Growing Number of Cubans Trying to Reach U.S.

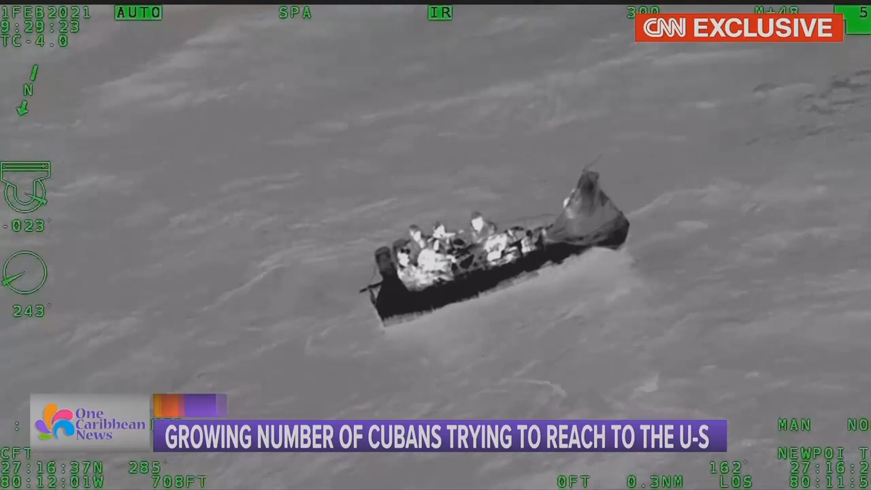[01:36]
It can take days to make the 90-mile journey across the Florida Straits, and only seconds for a trip to turn deadly.
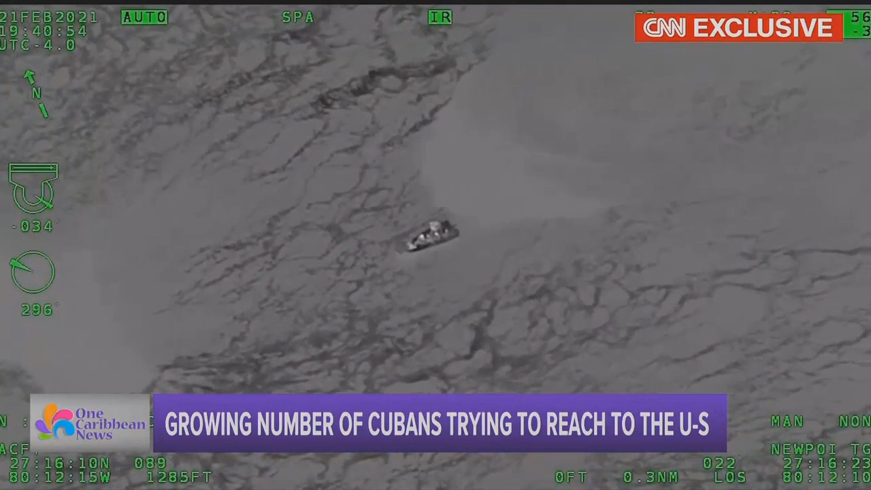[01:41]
Neither the U.S. nor Cuba can say how many people have died in 2021 attempting the crossing.